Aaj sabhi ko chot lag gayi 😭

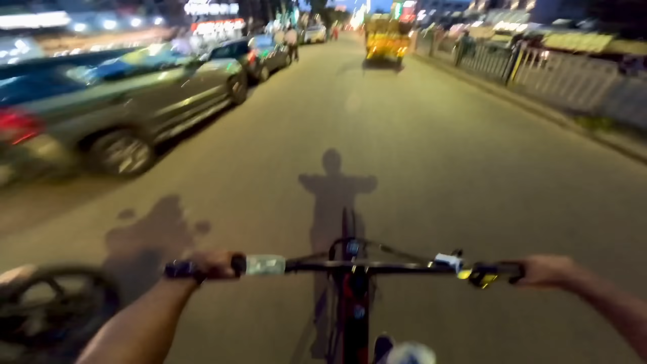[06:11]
मोड पे चला रहे हैं और आए बाई यहरा बाई लेक्राइब
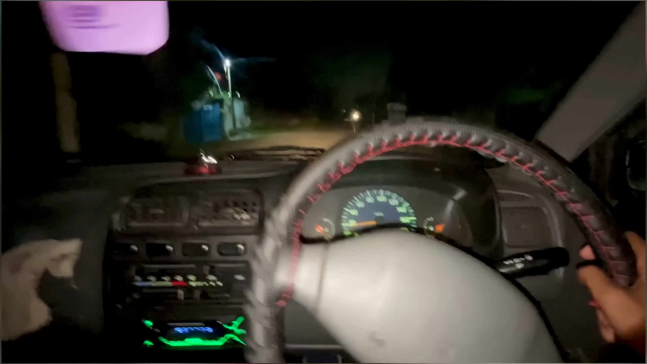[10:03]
चलाया नीता यहां पर पूरा रोड इनम खा लिया हलका इस तर जा रहा है